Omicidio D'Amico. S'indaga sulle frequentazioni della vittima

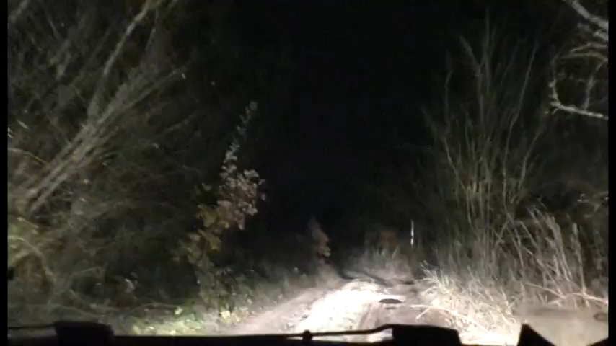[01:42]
Del resto quella stradina è poco trafficata conduce all'abitazione di damico abbastanza isolata e anche difficile da raggiungere con pioggia e fango.